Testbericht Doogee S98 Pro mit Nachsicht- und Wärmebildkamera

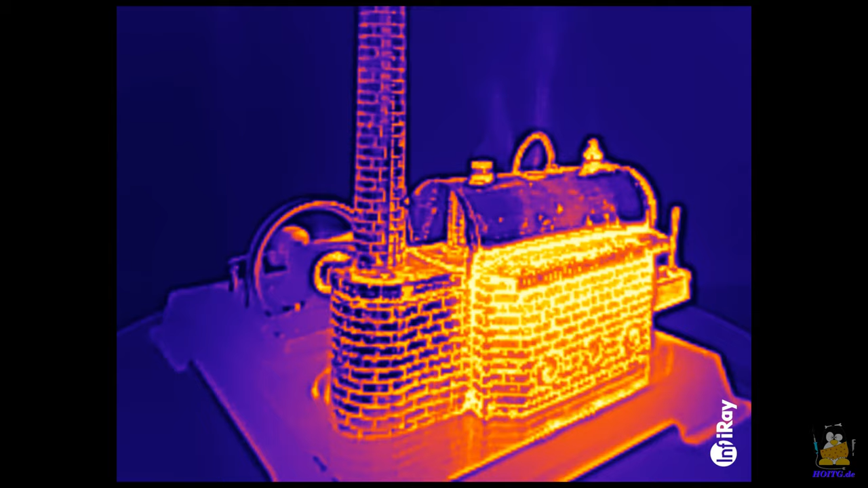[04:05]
Umschalten auf Kamera Nummer 3 bringt wieder Farbe ins Spiel, allerdings keine Echtfarben.
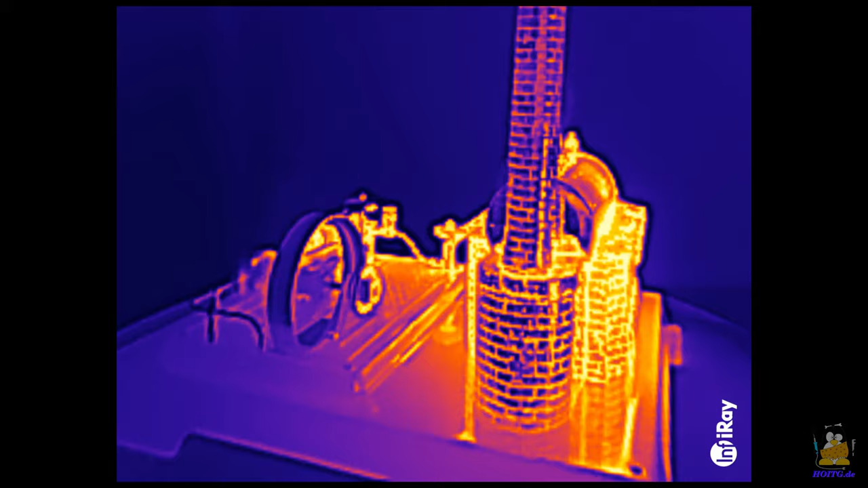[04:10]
Es handelt sich um eine Wärmebildkamera, die Temperaturwerte erpasst.